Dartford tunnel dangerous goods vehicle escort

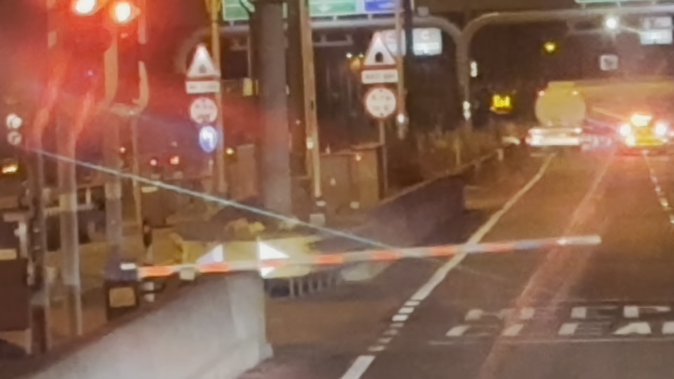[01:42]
crossing. Second one. Going in, third one, going in, fourth one has got a container, I think it's got dangerous cargo, inflammable, another tanker, and another tanker. Yeah, so we've got to wait until they get to across and then they'll give us a green light.